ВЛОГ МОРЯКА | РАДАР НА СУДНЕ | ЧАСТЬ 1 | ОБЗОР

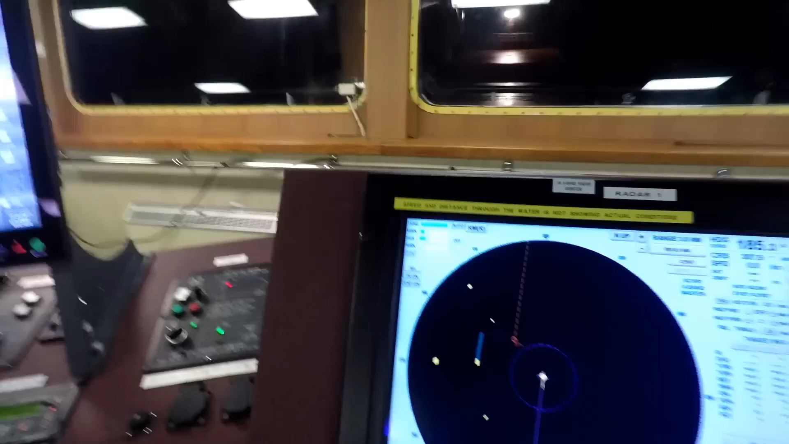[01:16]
Я вам буду рассказывать постепенно, вот, начиная с этого угла и двигаться вот так вниз, и дойдем до этого угла.
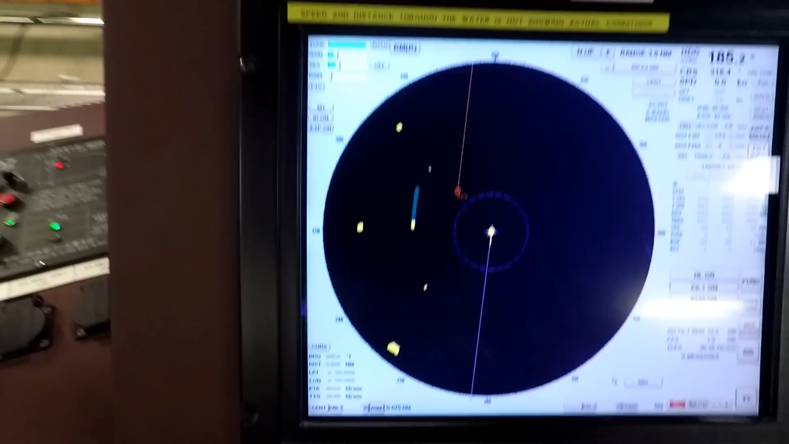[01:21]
Так, сразу, здесь у нас в углу вы видите вот такие вот названия.
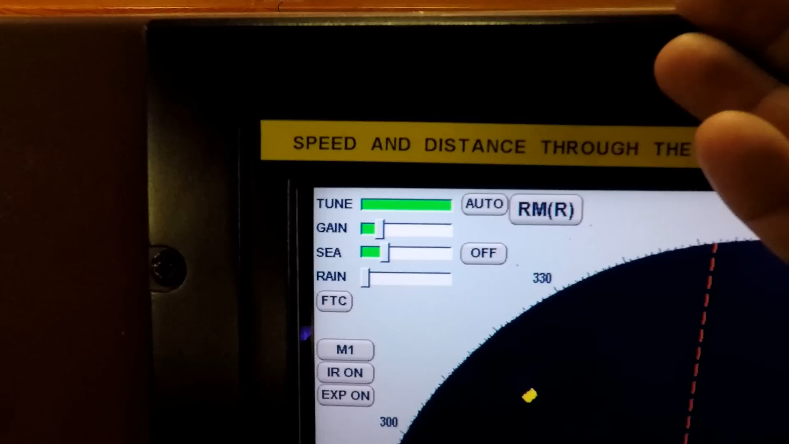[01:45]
Ну, здесь понятно, если это Sea, значит, переводится как море.
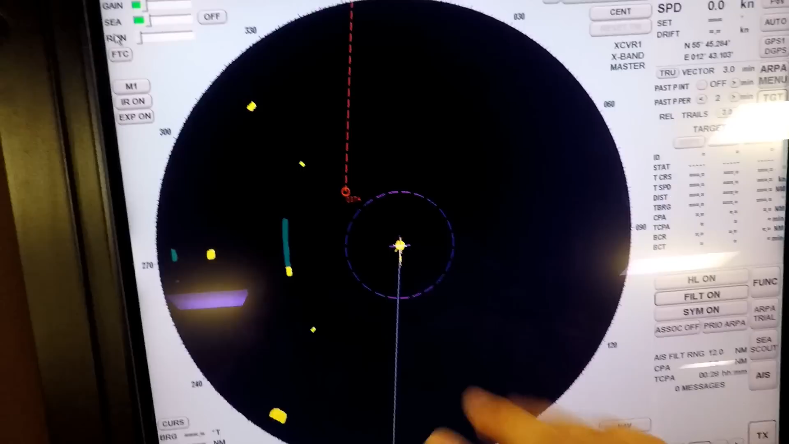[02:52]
Поэтому, если у нас сильный ливень, дождь, и на экране радара у нас будут двигаться такие тучи, да, которые будут блокировать видимость,
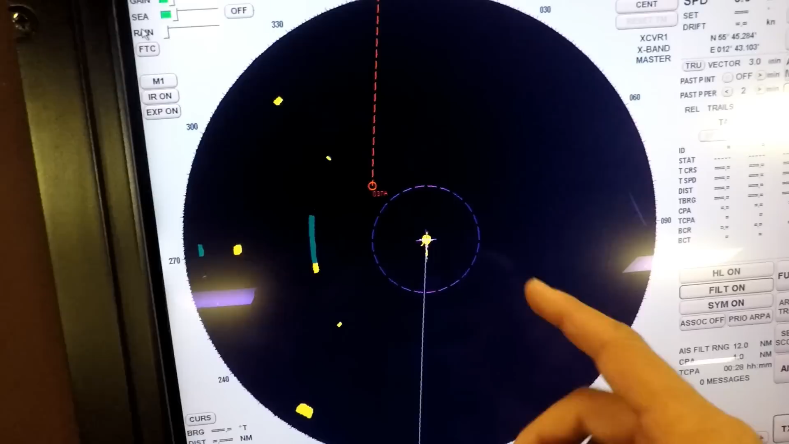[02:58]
допустим, мелких объектов, тогда мы можем функцию Rain активировать на максимум или на половину.
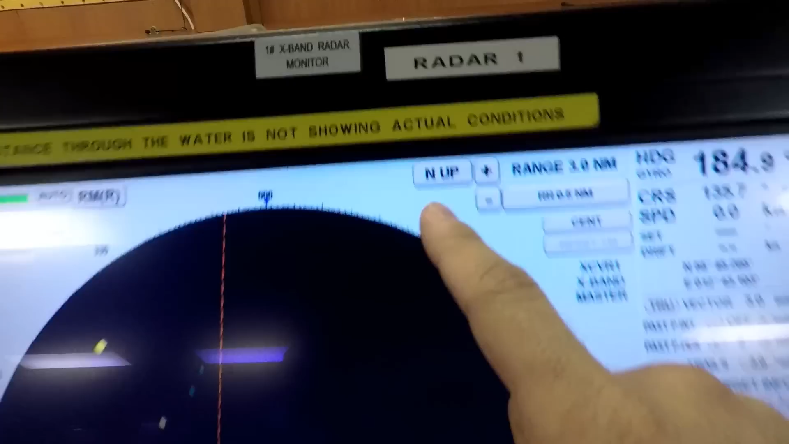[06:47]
Следующая кнопка на радаре это North Up. North Up.
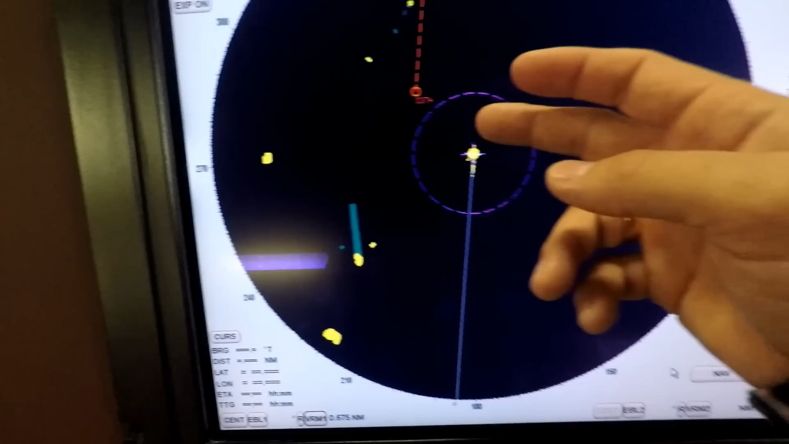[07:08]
курс по гирокомпасу, будет как бы показываться на радаре, какой он есть.
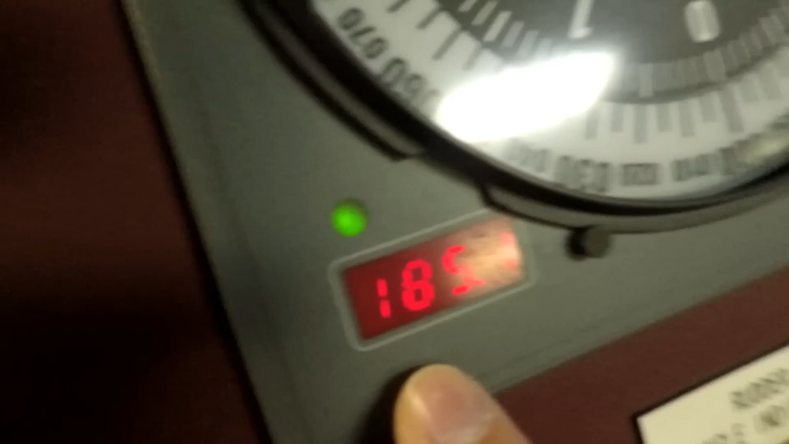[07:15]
Если у меня сейчас вот по гирокомпасу 185.1, на радаре у меня тоже 185.1.
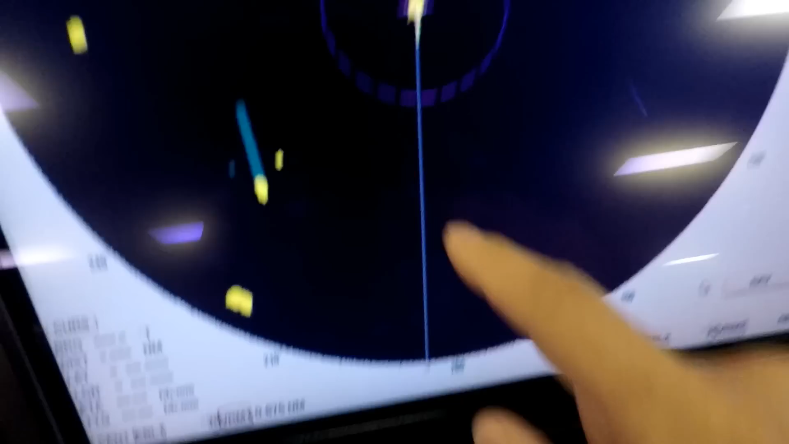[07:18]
Данные функции можно менять.
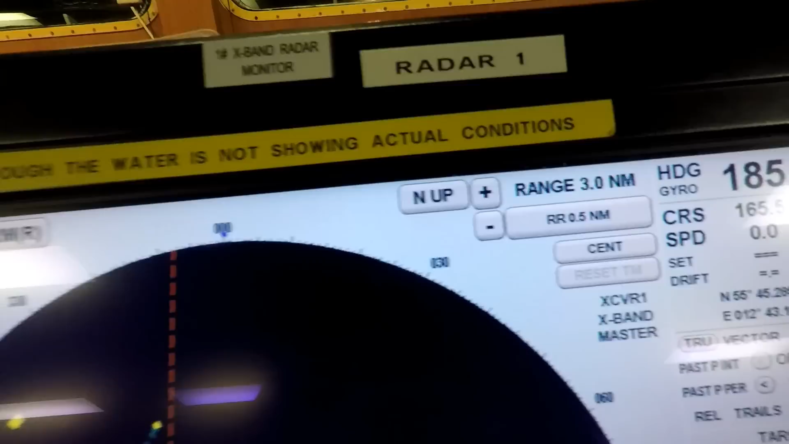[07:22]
Если вы нажмете на эту кнопочку, вы увидите Heading Up.
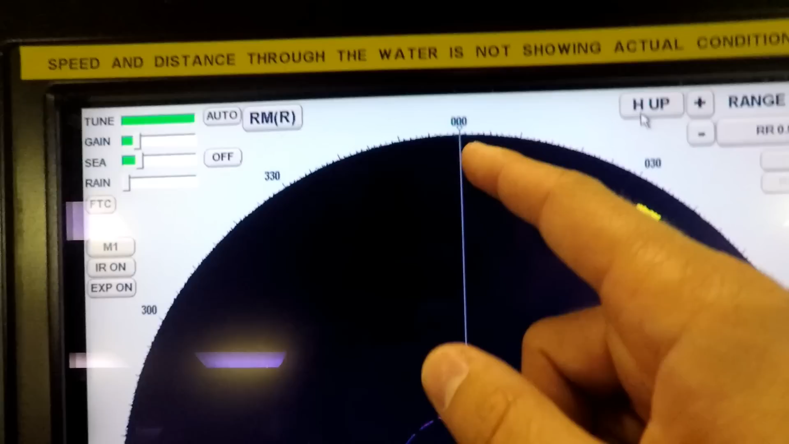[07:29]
То есть, ваш курс всегда будет смотреть на точку 0.0.0. Очень удобный вид, допустим, езды на радаре.
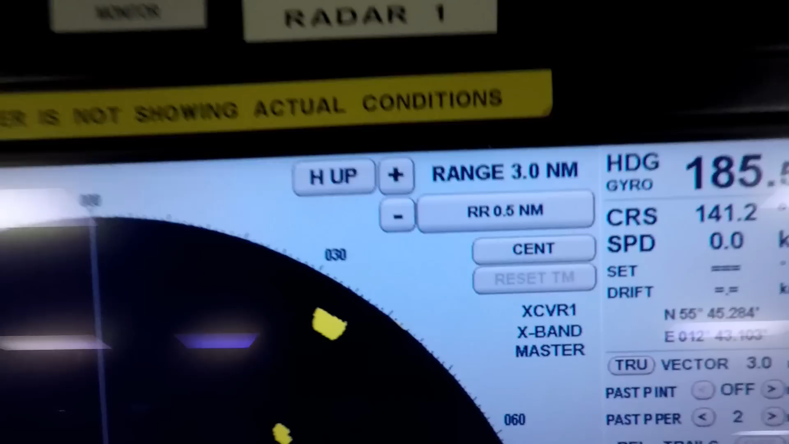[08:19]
Поэтому для вас, как для штурманов, всегда будет очень удобно и нужно ездить на North Up. На North Up.
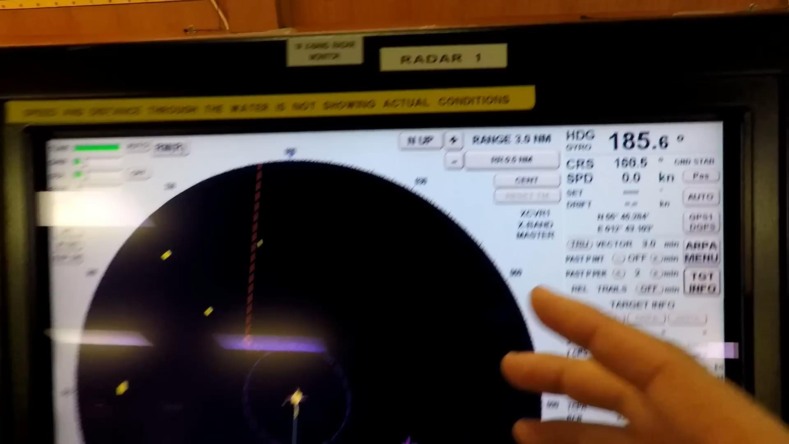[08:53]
То есть, если вам нужно добавить видимость для определения целей, чтобы сделать, допустим, на 12 миль,
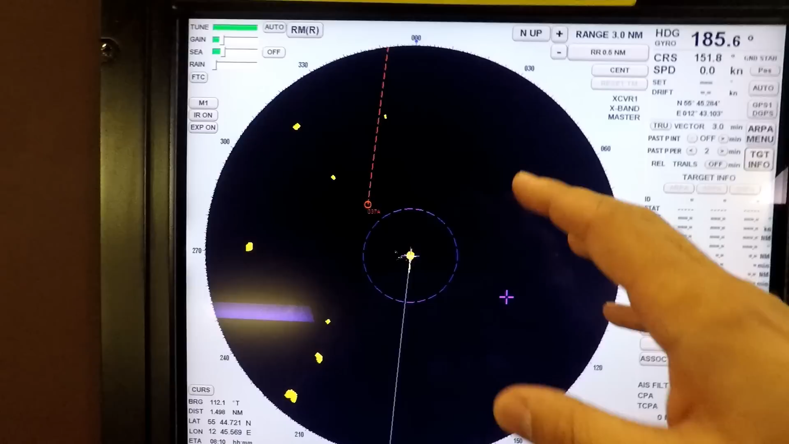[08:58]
на 6 миль, на 24 мили, тогда вы просто клоцайте на плюсик или минус.
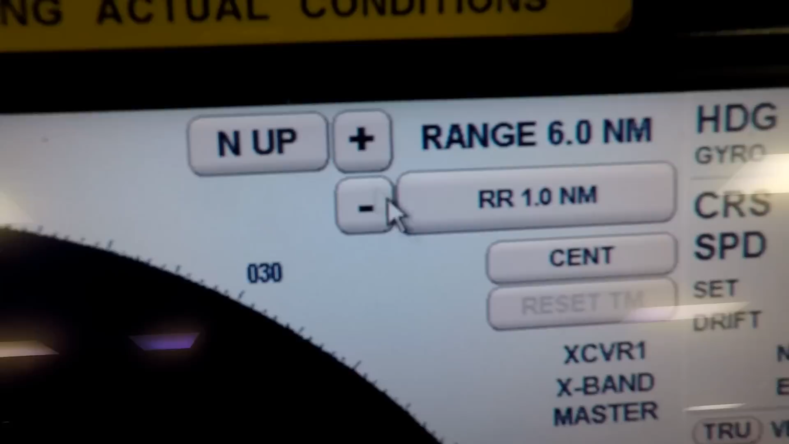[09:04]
Допустим, смотрите, вот сейчас у меня 3 мили, да?
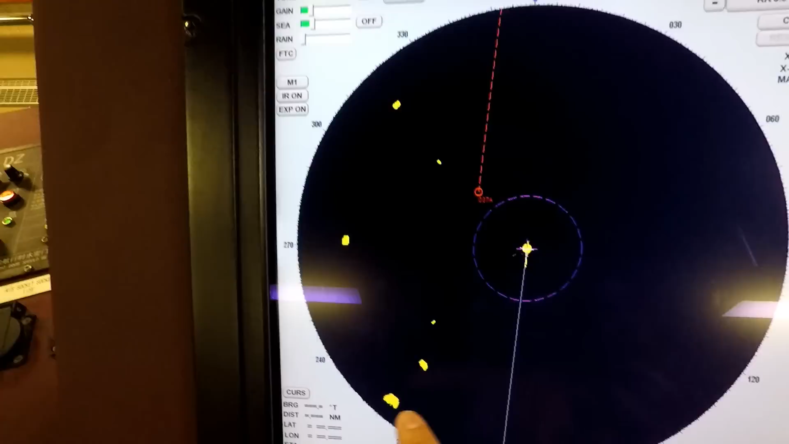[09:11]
Я вижу некоторые объекты здесь. Если я сейчас вот поставлю на 6 миль, тогда у меня уже будет видно земля, видите?
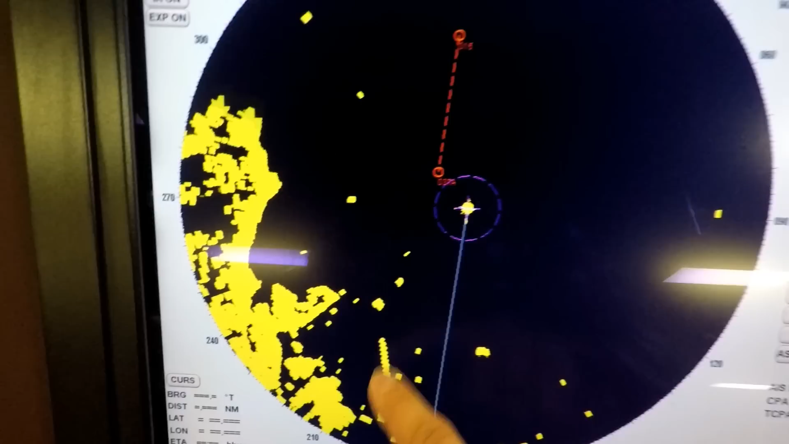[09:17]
разные другие объекты. То есть, я охватываю больший диапазон обнаружения целей.
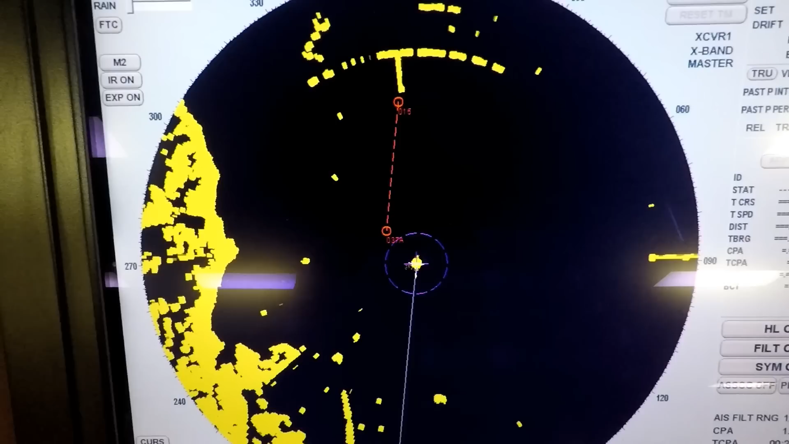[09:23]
Если я поставлю 12, видите, еще больше. Вот, 12 миль. Если я поставлю 24 мили,
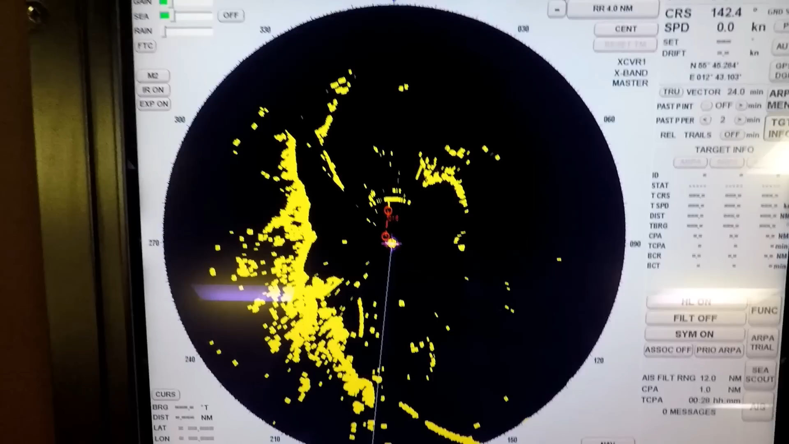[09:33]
еще больше у меня идет, ну, как бы, определяющая возможность.